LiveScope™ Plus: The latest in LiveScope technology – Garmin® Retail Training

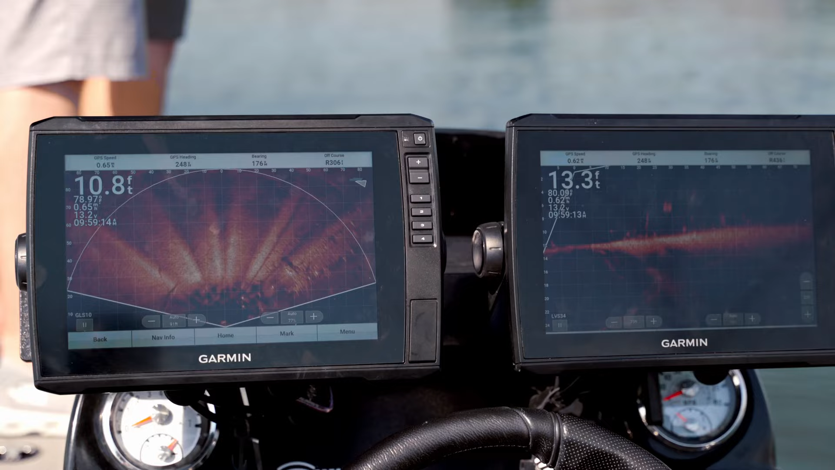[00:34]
With the addition of the LiveScope Plus system and LVS34 transducer,
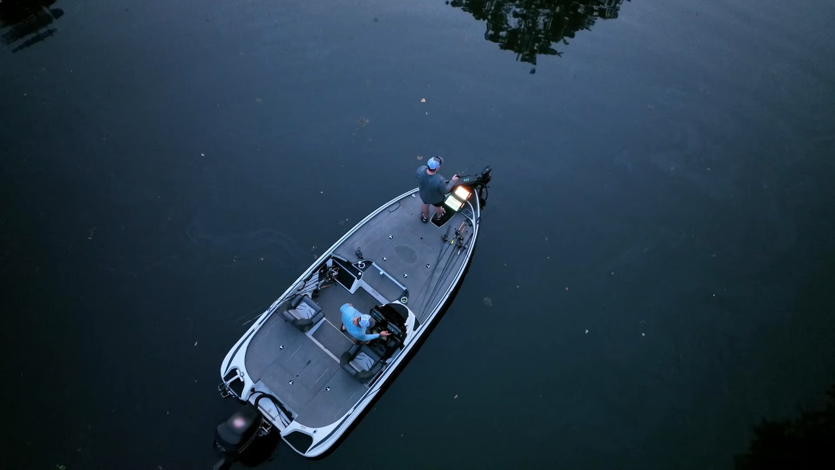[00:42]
anglers will be quick to remember who the LiveScanning Sonar Top Dog is while out on the water. This redesigned transducer gives anglers 35% better target separation, reduced noise, and improved resolution to get you outstanding sonar returns.
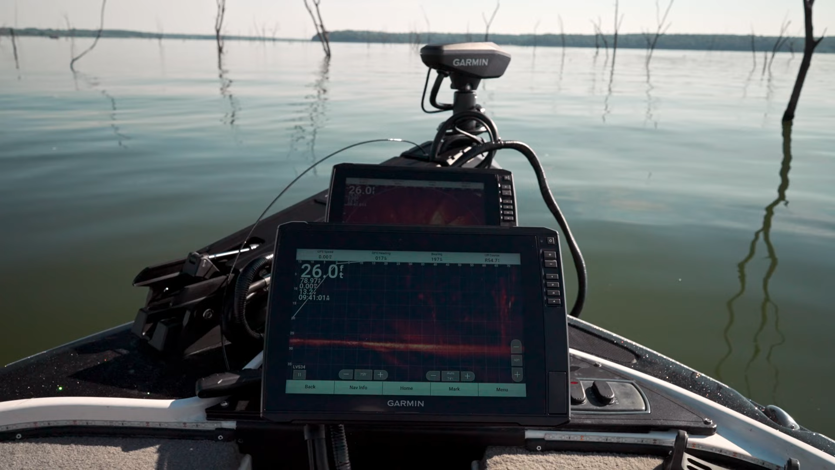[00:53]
Ensuring these returns are free of on-screen
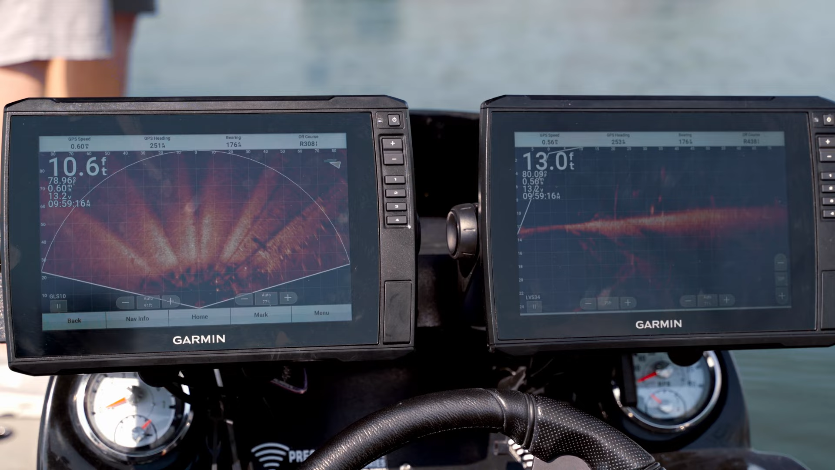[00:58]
artifacts and noise is what really makes LiveScope Plus shine.
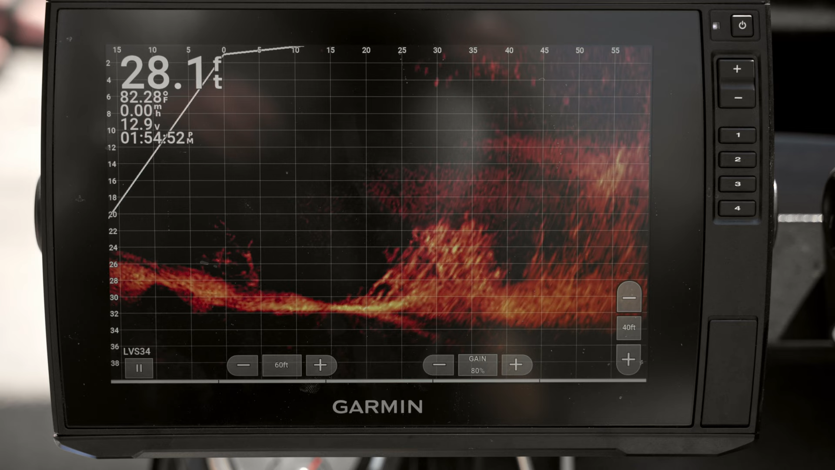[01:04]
On screen: depth 28.1 ft, water 82.28°F
This allows anglers to fish with confidence as they'll have no problem being able to differentiate between multiple baitfish that are closely schooled together and the target species that they're after.
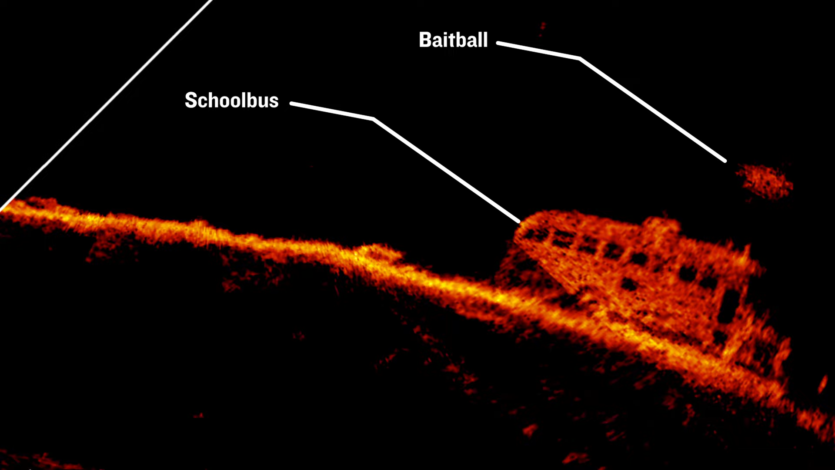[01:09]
If you're new to this market, you may be thinking to yourself, why do I need LiveScanning Sonar when Clearview, Traditional, and Sideview have taken such great care of me for years?
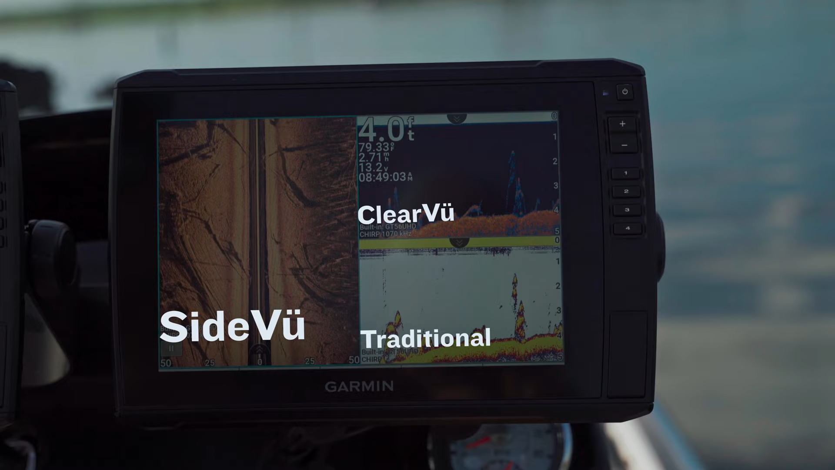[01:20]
On screen: depth 4.0 ft
And to an extent, you're right. LiveScope doesn't necessarily replace these types of sonar.
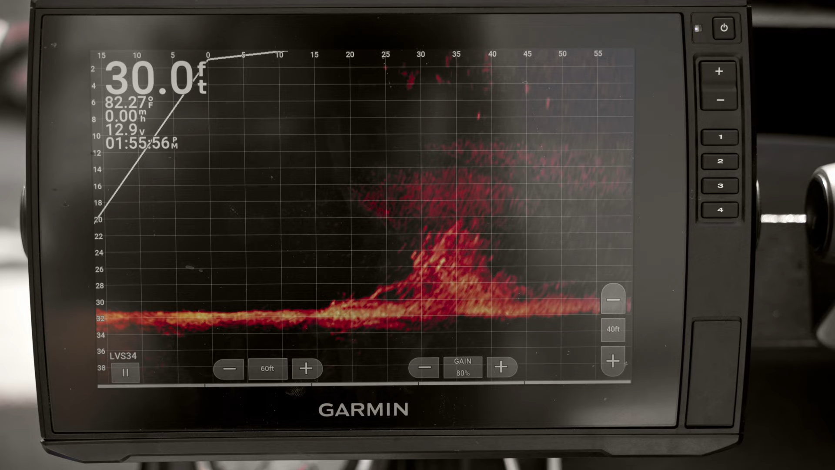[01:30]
On screen: depth 30.0 ft, water 82.27°F
It's better to think of it as an additional tool that works with your conventional sonar systems. LiveScope gives you the ability to see how fish react to your bait, identify precisely where they're suspended in the water column, and watch strikes happen in real time,
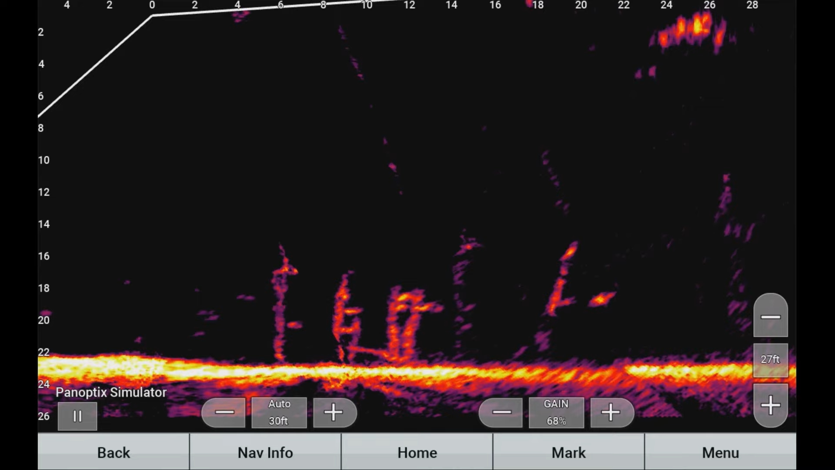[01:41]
all while easily being able to understand and interpret what's happening on your compatible chart plotter. We're always thinking of ways to make fishing more enjoyable for anglers, both on and off the water.